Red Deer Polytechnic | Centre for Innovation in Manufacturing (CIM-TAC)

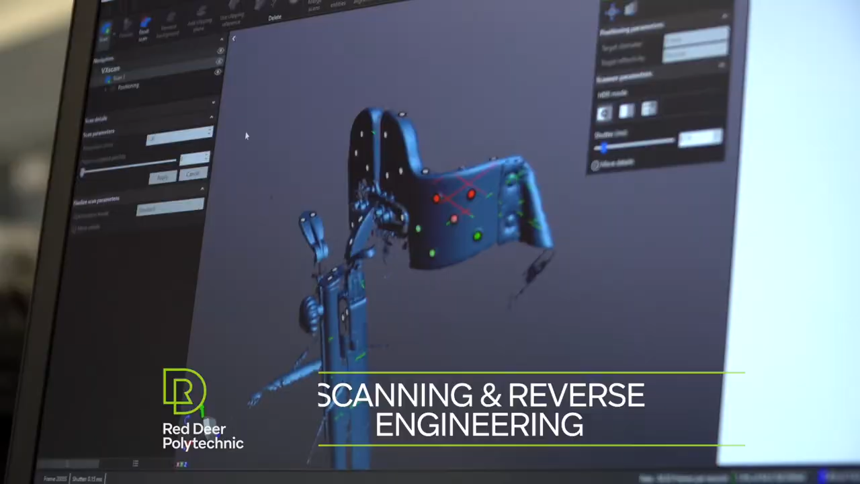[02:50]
As part of our reverse engineering capabilities, we're able to scan a component using our handy scan to be able to get a cloud surface of that component.